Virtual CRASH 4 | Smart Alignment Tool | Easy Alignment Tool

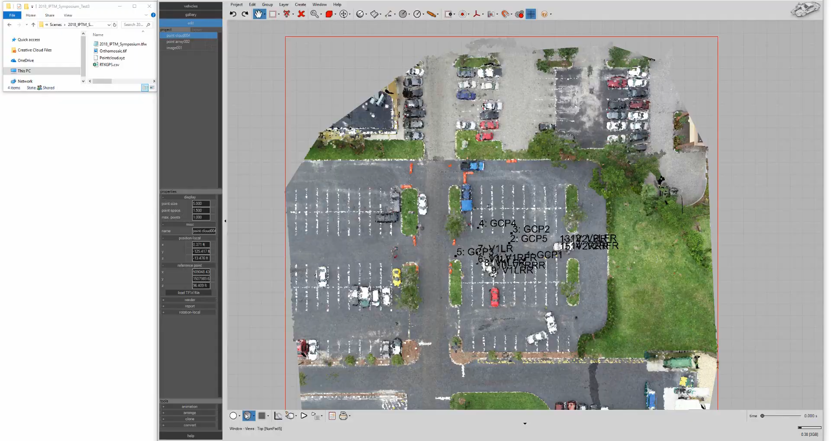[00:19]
Virtual Crash will automatically load and align your orthomosaic image,
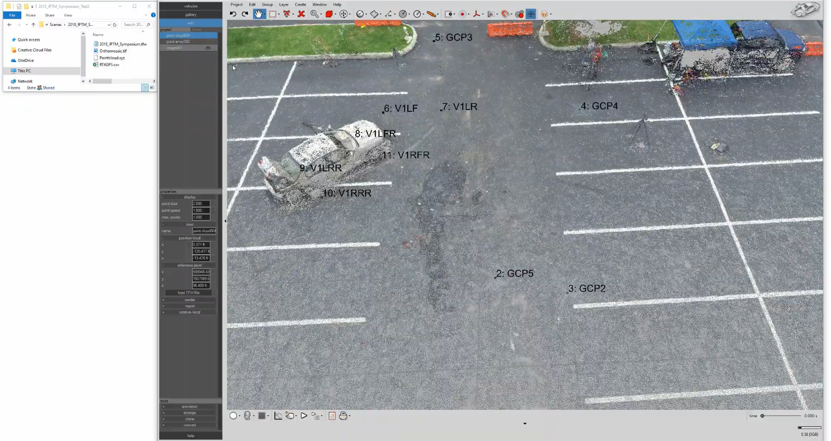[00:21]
point cloud, and total station or RTK GPS measurements. It's all done with a single click.